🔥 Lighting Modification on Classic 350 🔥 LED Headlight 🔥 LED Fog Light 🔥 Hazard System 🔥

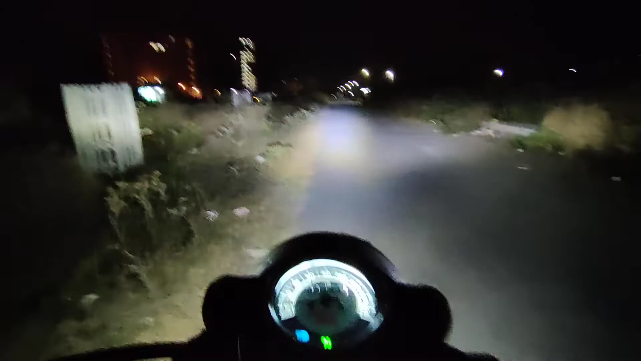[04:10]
बड़ी जबर्दस light है जैसा कि आप को दिख रहा होगा सामने तो headlight मैंने कर दिया off तो अभी नीचे की मैं fog lamps on करने वाला
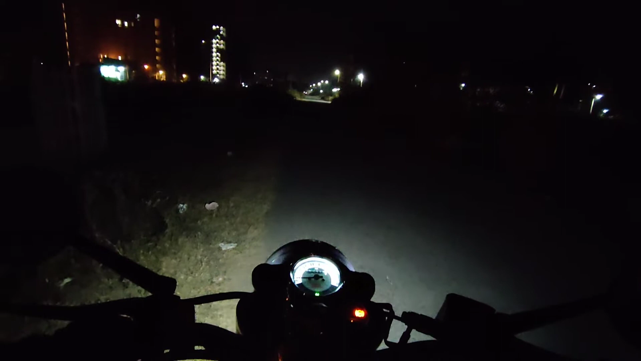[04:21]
हूं और fog lamps से पहले आपको underglow light दिखाएता हूं क्योंकि इसको एक पॉइंट आगे करते हमारी underglow light जलती है तो यह मैंने underglow light इसकी on कर दिया है तो आप देख सकते हो